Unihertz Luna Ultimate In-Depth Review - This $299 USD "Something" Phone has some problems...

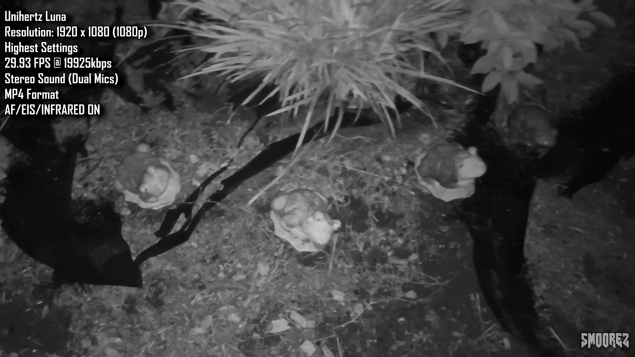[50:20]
So testing video quality on the Unihertz Luna with the night vision camera. I've already done the photo test with it, and it doesn't look too bad. I do like the night vision stuff, that's pretty cool.
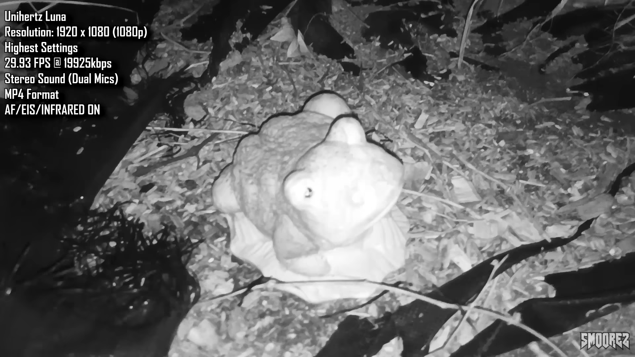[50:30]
We do have autofocus going on.
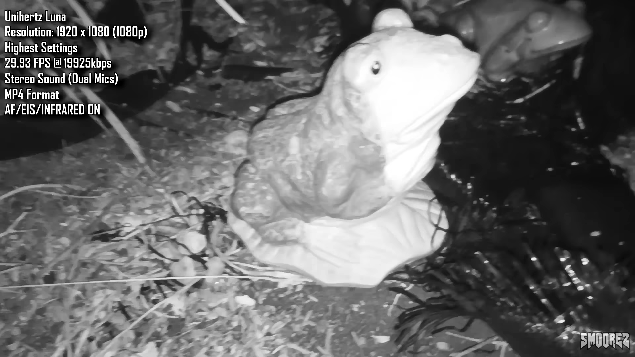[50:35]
I do have manual focus as well, which does work. And this is at 1080p, 30fps.
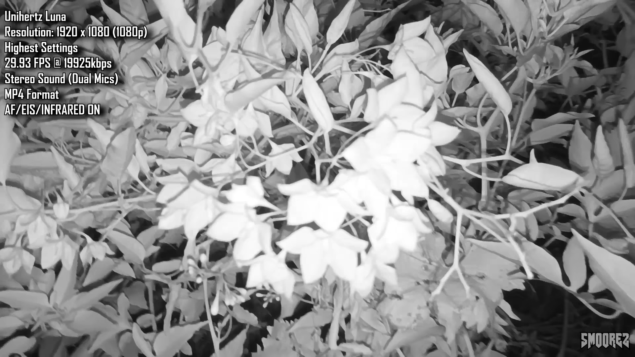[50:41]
Once again, open camera can't really help me out with boosting the quality, but I tried. With EIS on, I don't know, it just seems to be a lot more stabilized,
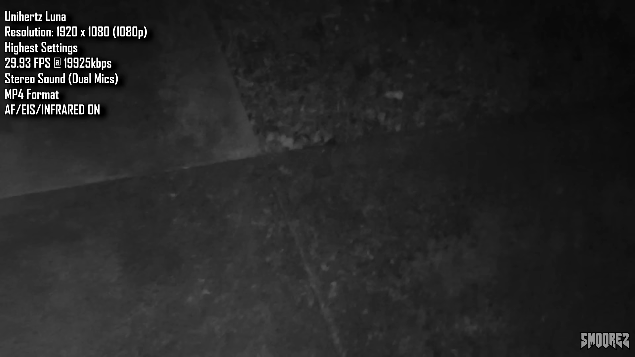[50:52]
maybe because it's not doing so much work with brightness and colors and stuff, like with the normal sensor.
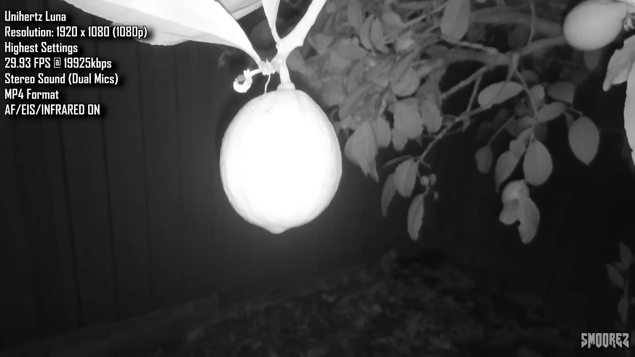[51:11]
Oh, I can't even see Zenny. Where is he? There he is. There's Zenny. Looking marvelous.
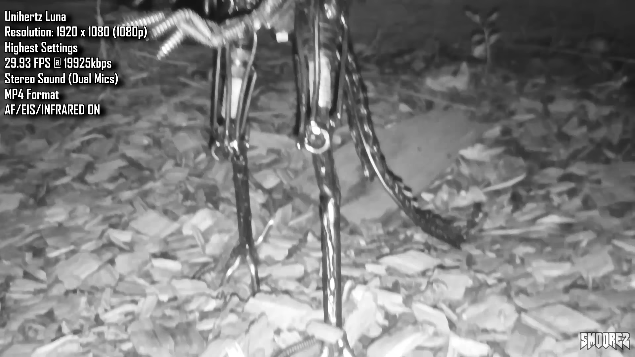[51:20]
Such a cool addition, I have to admit.
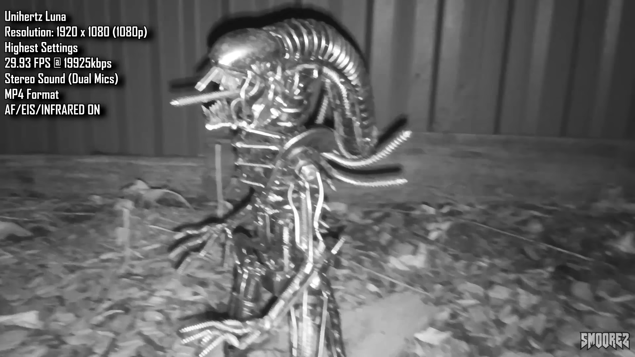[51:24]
I love coming out here and seeing this thing. And the night sky, it's a little something like this.
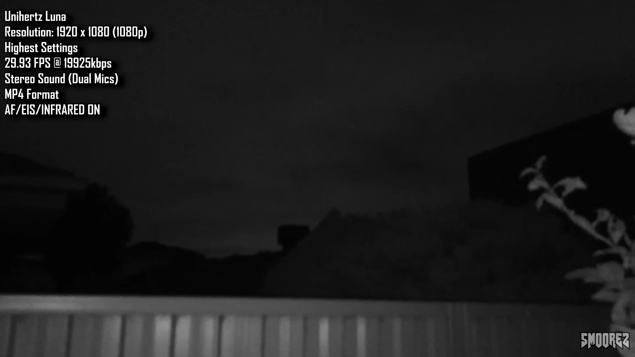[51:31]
The phone is also getting extremely hot while doing this. And that was with a 4x digital zoom as well.
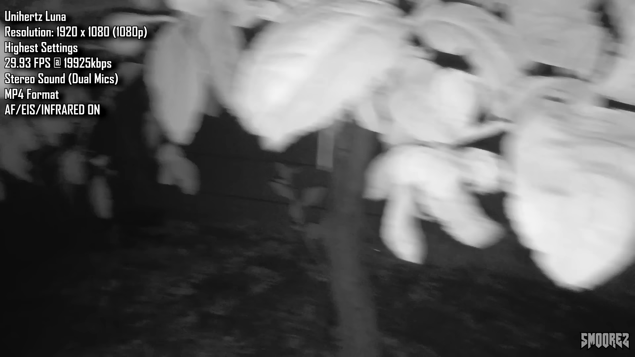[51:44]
not too good in this, but yeah, look, overall camera performance is a bit hit and miss with this. I've got the lights in my face.
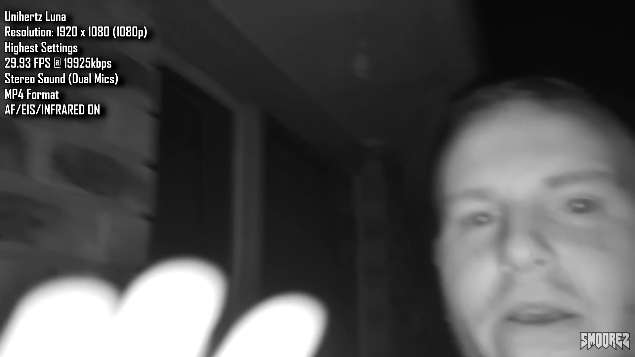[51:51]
Like, oh, can you see this? That's what it's looking like while recording with the lights on.